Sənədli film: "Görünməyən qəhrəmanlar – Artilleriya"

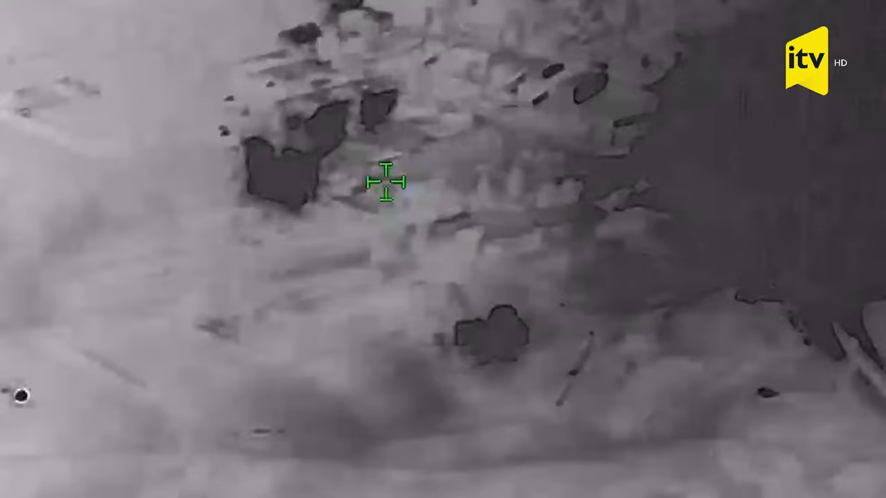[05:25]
həm də xüsus təyinatlı qüvvələrin işin yüngülləşdi, onların irəlləməsi, piyada və motosatizm tam bölmələrinin irəlləməsi. 44 gün müddətində onların harada cəmləşməyi, hərəkət marşrutları,
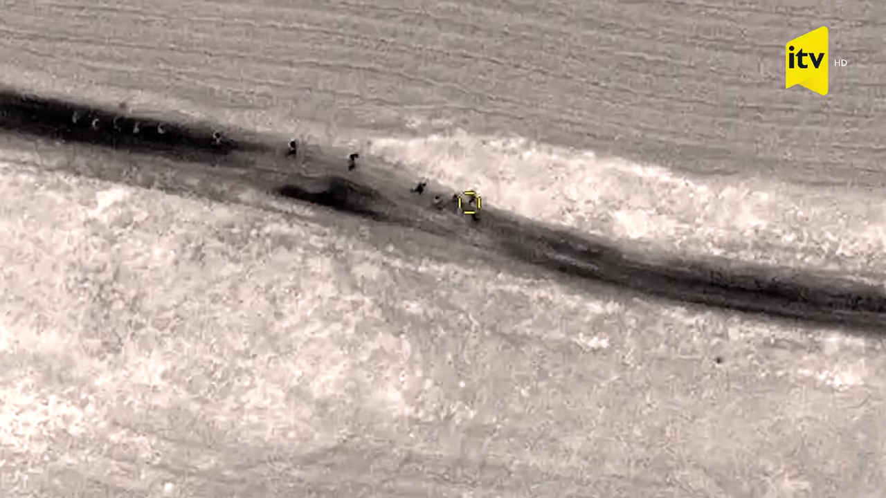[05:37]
bunlar hamısı biz tərəfindən müşahidə olunurdu və onlara zərbələr indirilirdi. Dövüşün ilk 5 gün oldu, məsələ deyəyim, artıri müharibəsi.
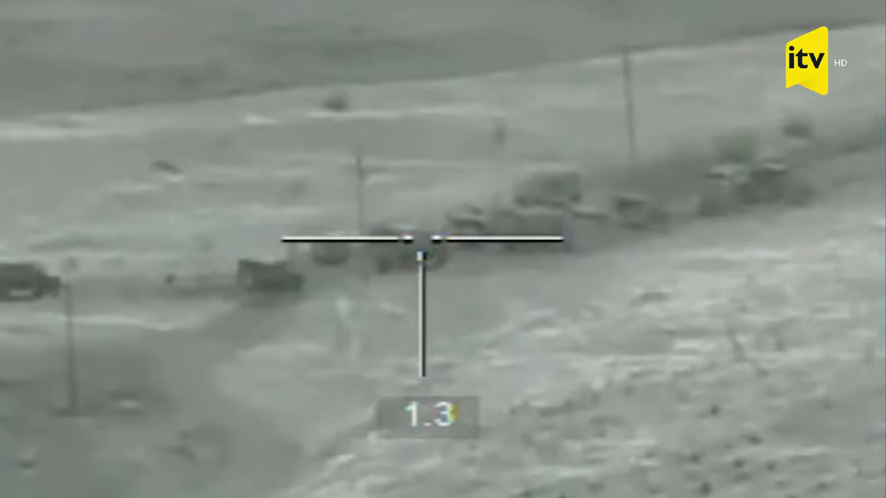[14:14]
Həm biz atdığımız mərmiyə, raketə düzəliş verirdi ki, sağa 500 metr çək, 100 metr azad və yaxud da ki, bir çəkmə ateşi davam elətdir.
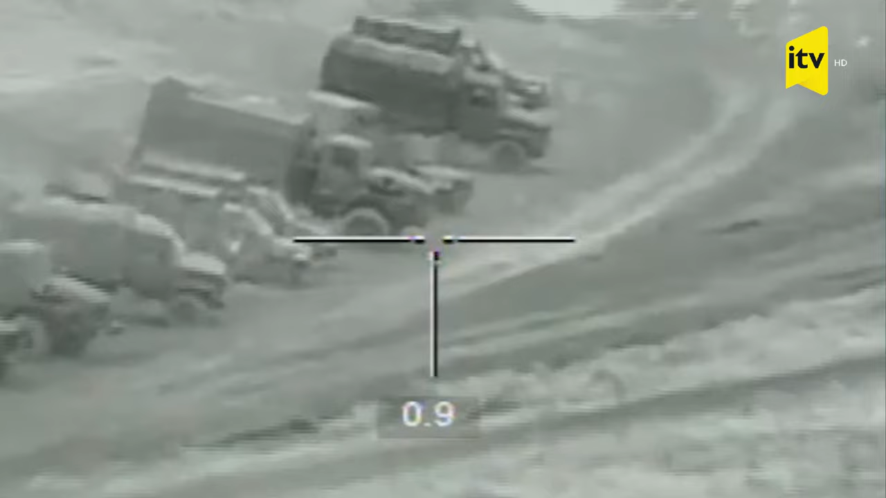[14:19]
O bizim inkişafımızdır. Müasir sistemlərimizlə elə təşkil olmuşdu ki,
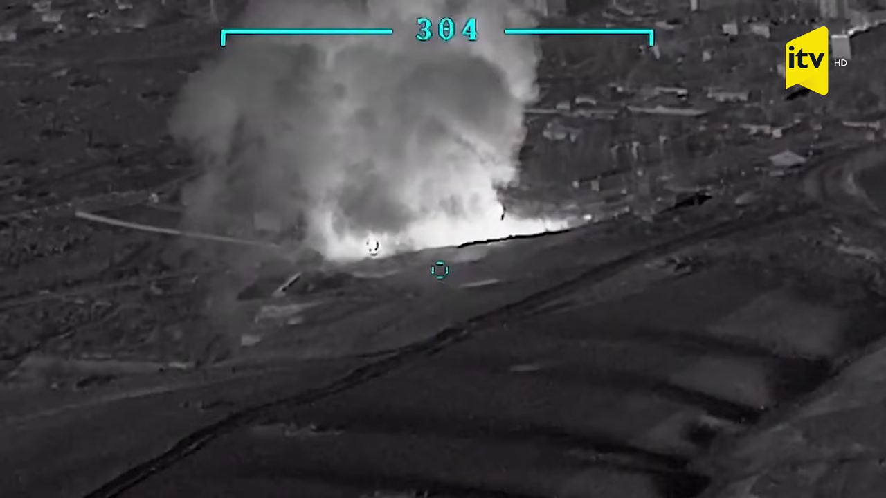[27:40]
Cazə steydini vurmaq üçün, onları görmədikləri üçün mənə əmr eləyə bilmirdilər ki, vur. Mən oranı cazə aldım, oranı vurdum.
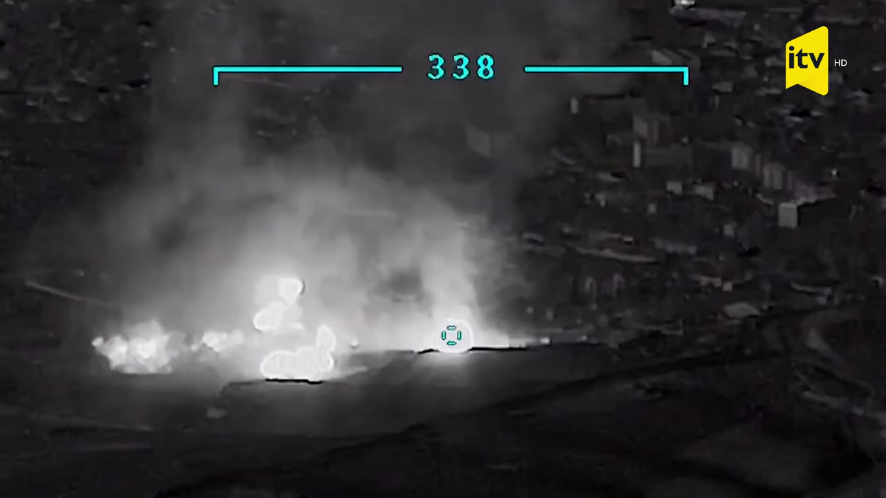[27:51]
Yəni, onlar özləri də gördü ki, bu həmin yer sürsat məntəqəsində. İki sütka partiyə-partiyə yandı.